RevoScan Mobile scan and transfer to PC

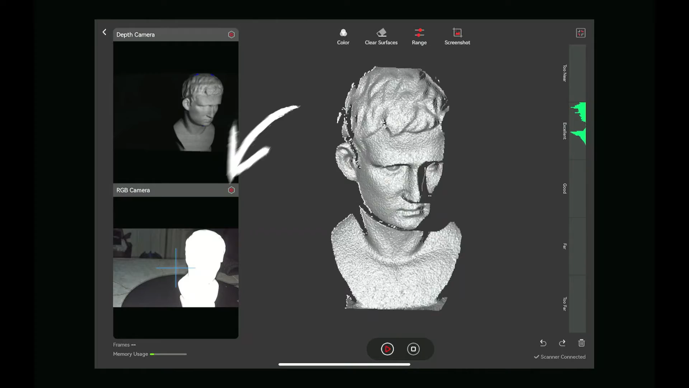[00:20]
gear icon here this will allow you to turn off the white LED that flashes simply move your scan into position
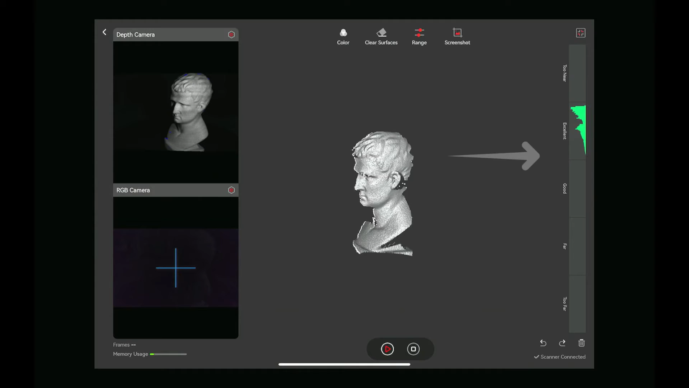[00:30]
look at the gauge on the side you want to be between the excellent and the good
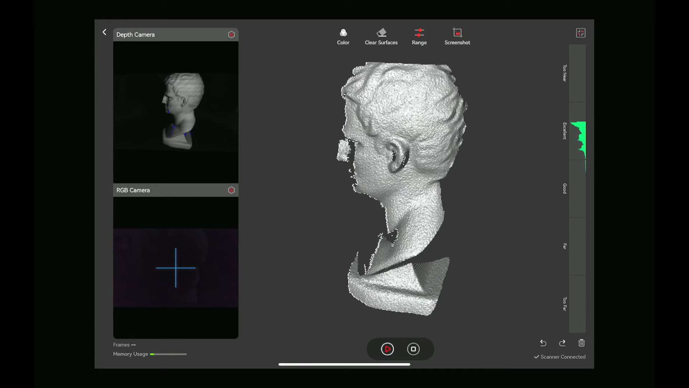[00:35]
then just go ahead and start your scan
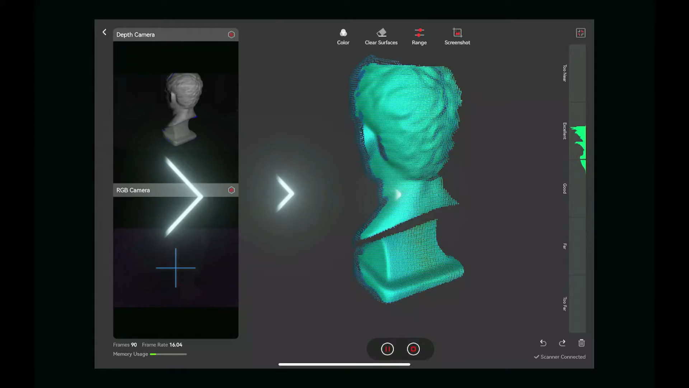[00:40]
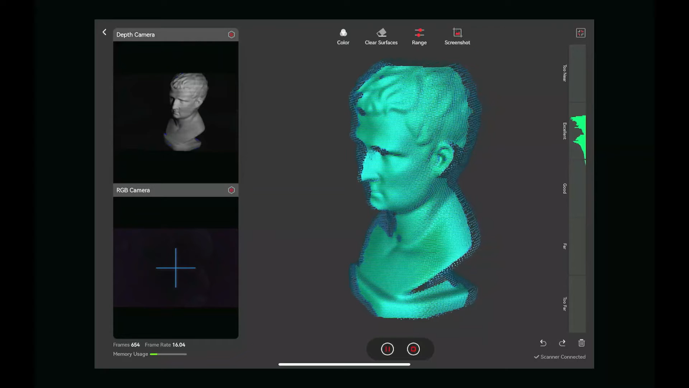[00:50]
you can pause the scan to flip over the item so that you can capture the other corners edges sides
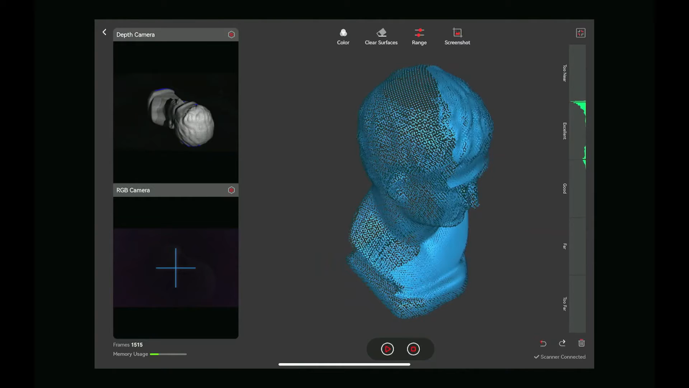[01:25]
so it looks like we got majority of the scan there's some missing from the top most likely and some from the bottom but it's good
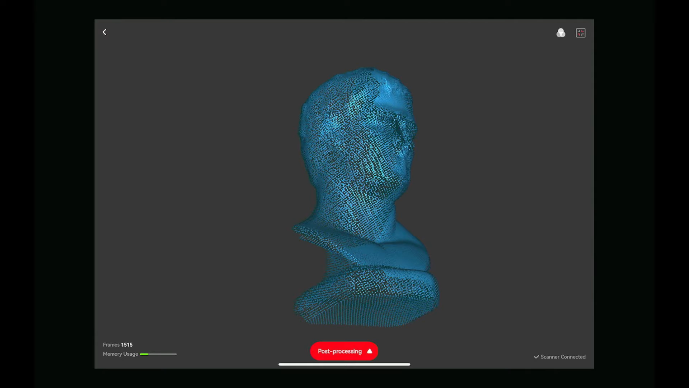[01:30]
enough for now we'll go ahead and process the scan
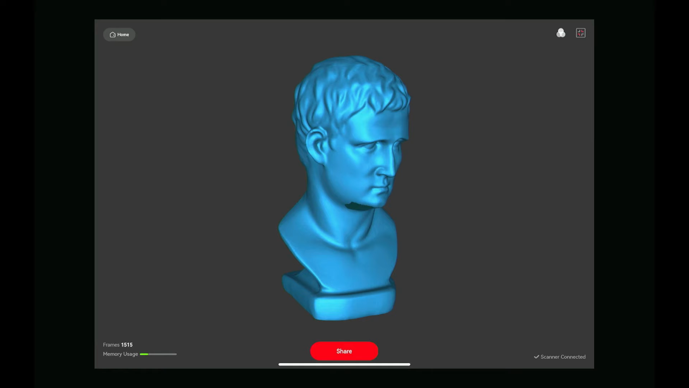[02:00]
RevelScan what you want to do is remember to
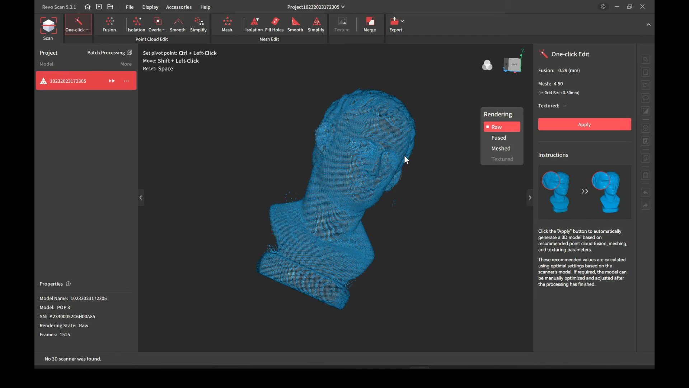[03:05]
the data to the data to the fuse point cloud to the mesh model we'll go up here to the hole
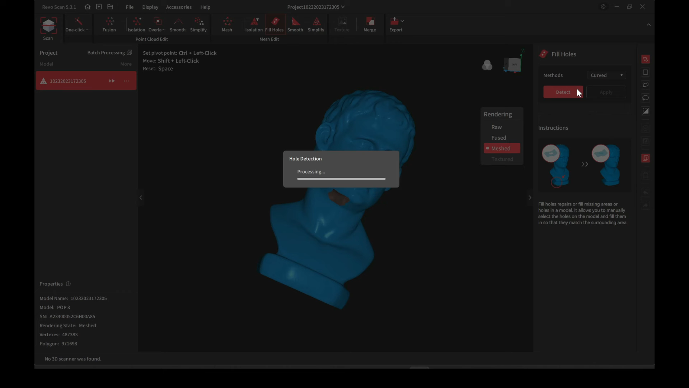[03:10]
fill and we'll just fill the holes ideally these large holes